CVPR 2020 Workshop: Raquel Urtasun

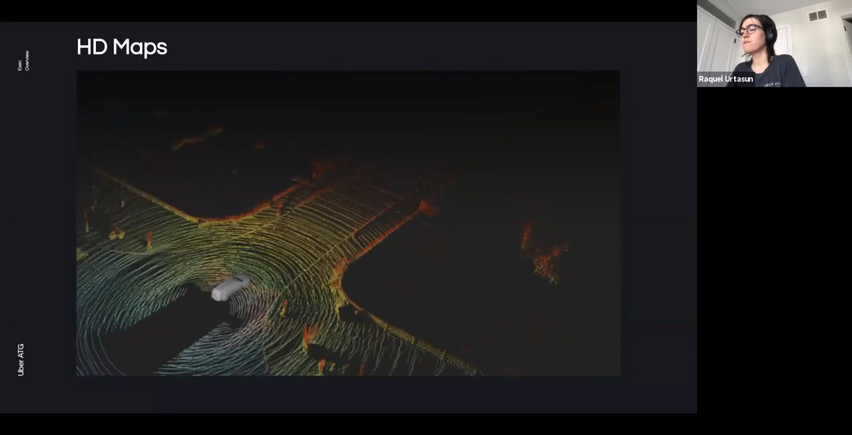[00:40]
These are used for precise localization of the cell driving vehicle, as prior knowledge for the autonomy system and for simulation.
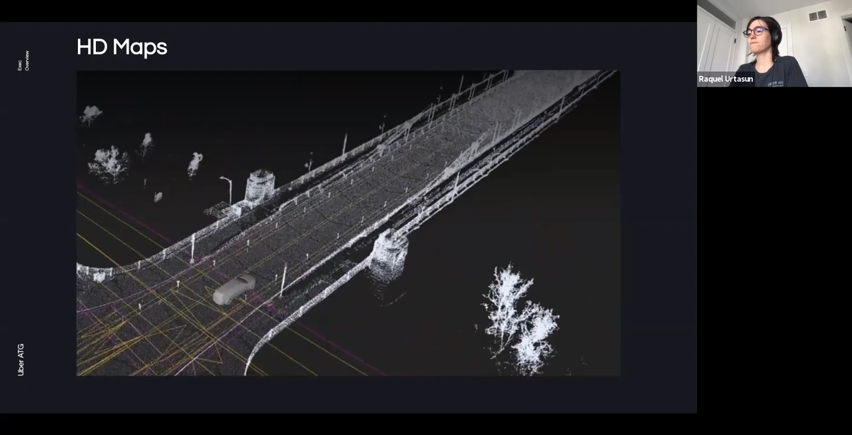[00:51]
Cell driving companies are interested in creating globally consistent 3D maps of the world. In the industry, many passes over the same area are required for these maps to be complete. However, we would like to reduce this requirement, as this is very expensive. Furthermore, maps typically require large amounts of memory to be stored, preventing them from being able to produce and use at scale. Finally, we would like the maps to only contain permanent elements that we will see every time we drive around the map area.
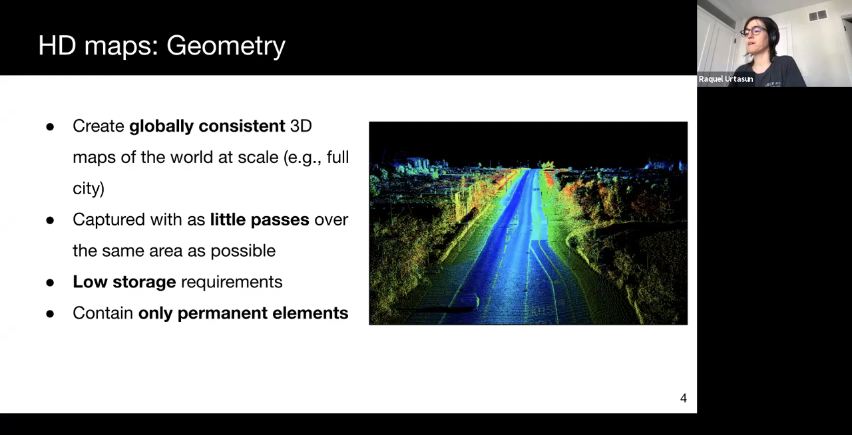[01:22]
Building geometric maps is typically a three-step process where the data is first collected by a fleet of vehicles. Map building is typically done from multiple passes to the same area to ensure full coverage and to be robust to transient objects. Then the data is offload and the problem is decomposed into trajectory fitting of small chunks, which can be performed in parallel. This is then combining a massive global optimization problem,
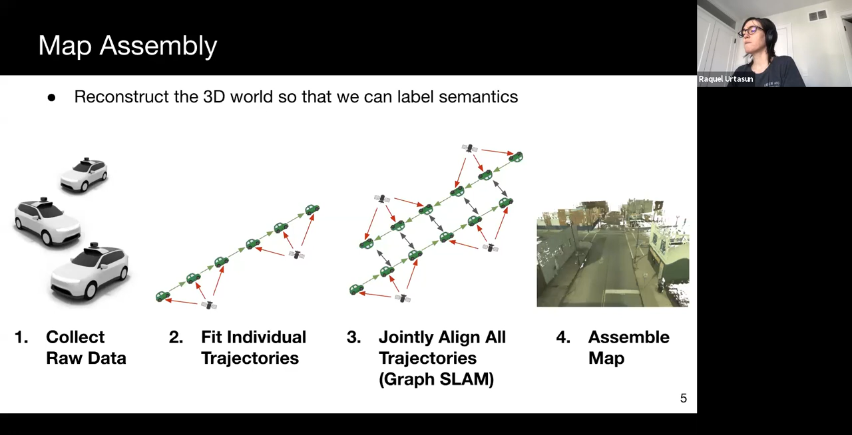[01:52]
which can be solved, for example, with graph SLAM techniques. The result is high-fidelity maps of our cities.
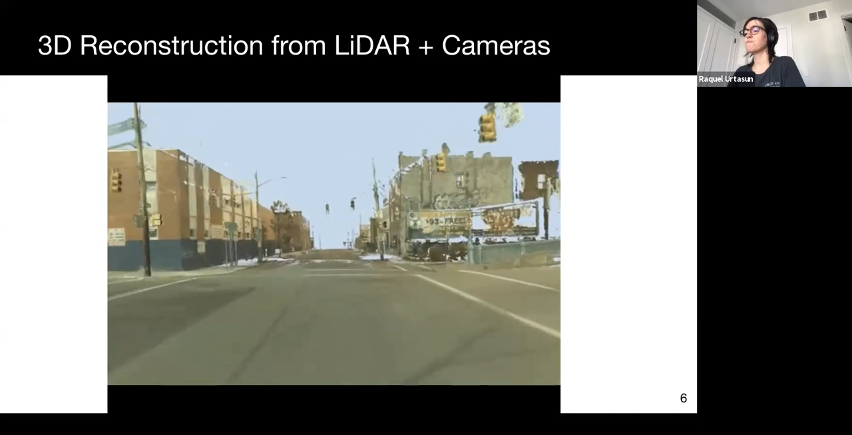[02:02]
In the video, you can see reconstructions using both LADAR as well as cameras, which are very complementary sensors for this task.
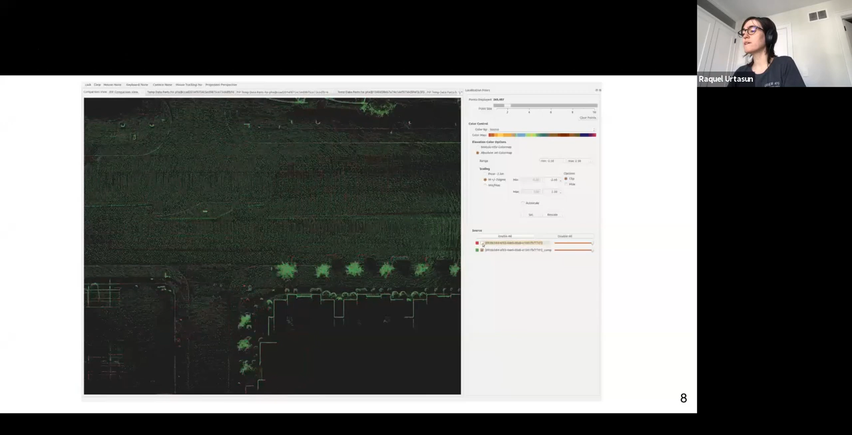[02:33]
Filtering these dynamic objects is important and results in matched CRISPR maps. This is illustrated in green versus red in the video you are just seeing.
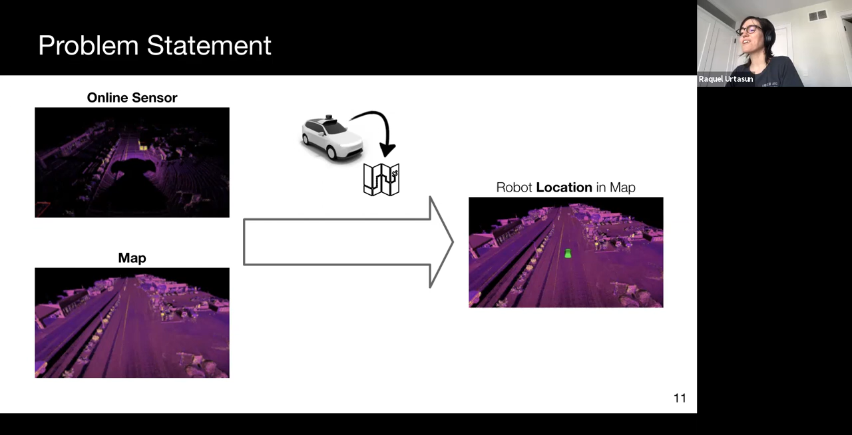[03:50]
Formally, we wish to model the robust belief over the state space, where for localization, the state space corresponds to the robust pose in the world. We denote the pose of the current time by XT, and the observations by Z, and M denotes the prior map.
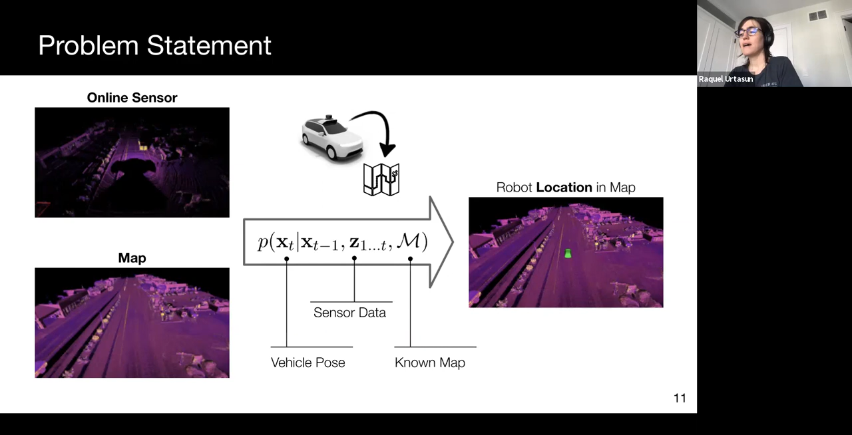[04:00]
The Global Navigation Satellite System, GNSS,
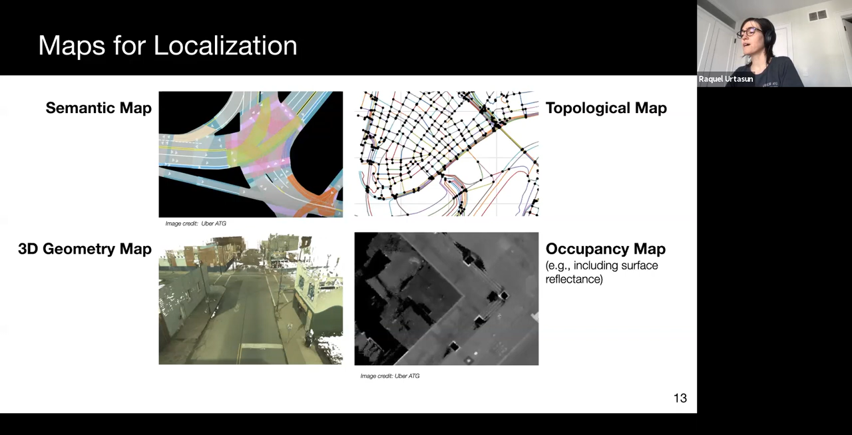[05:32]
They are often represented simply as a top-down view of the world. Such maps can also contain additional attributes, such as surface reflectance or color, and have the advantage of encoding rich information about the structure of the world, while also being easier to store than other representations.
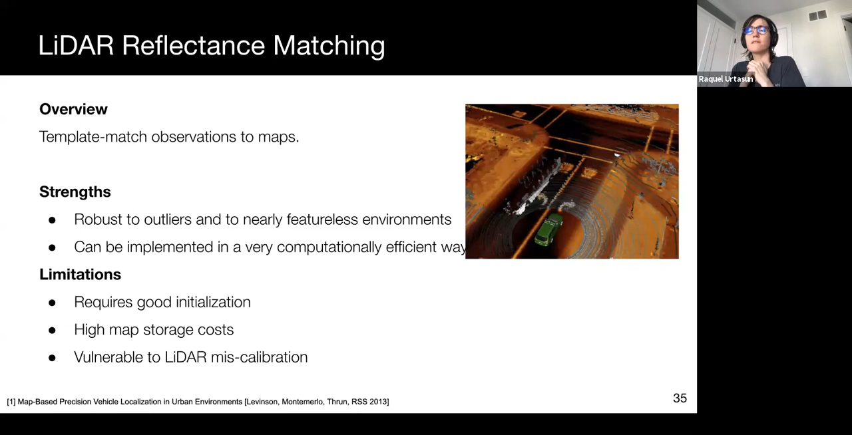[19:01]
However, as discussed previously, the height, pitch, and roll of the vehicle can be inferred from the map, given a good solution. Despite these drawbacks, many cell-driving companies exploit localization systems based on later intensity matching. Our recent work has addressed the need for intensity calibration by learning a deep invariant mapping for matching in an end-to-end manner.